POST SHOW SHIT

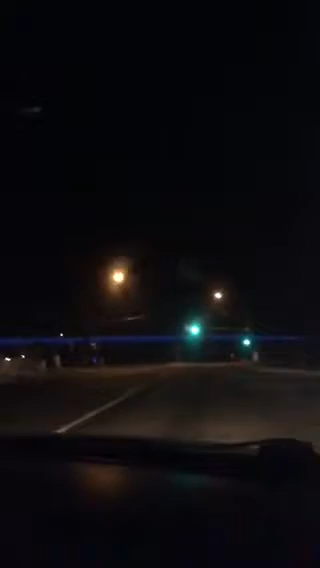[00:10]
And there's a car that goes boom, boom, boom, boom, boom, boom. Fuck, that's awesome. Yeah. There's the Blue Bridge. Uh-oh. We're on the Blue Uh-oh. Bridge, baby.